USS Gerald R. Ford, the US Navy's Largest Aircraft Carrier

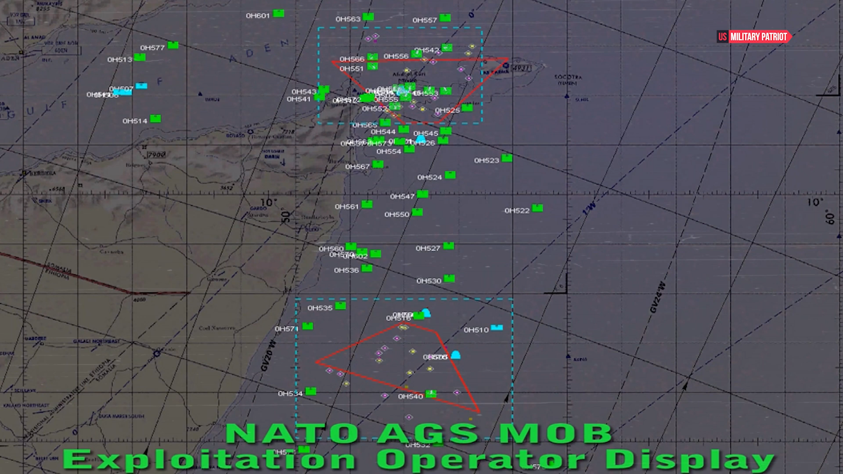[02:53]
The ship is equipped with the cooperative engagement capability,
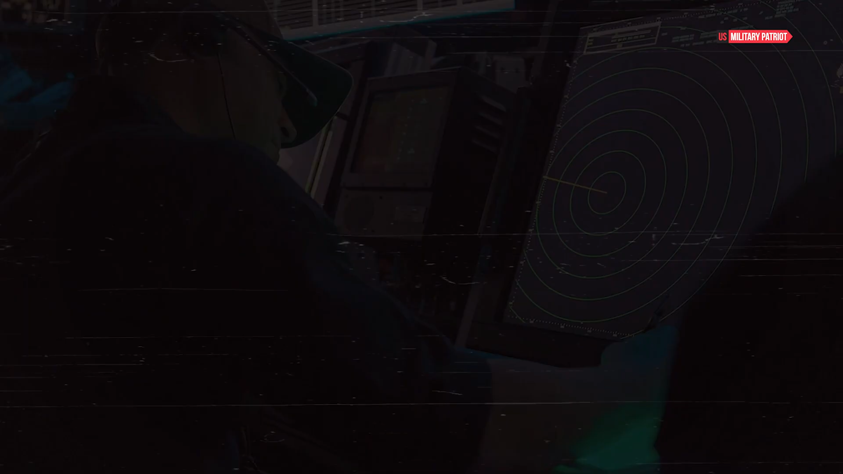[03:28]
offering early detection and tracking of air and surface targets.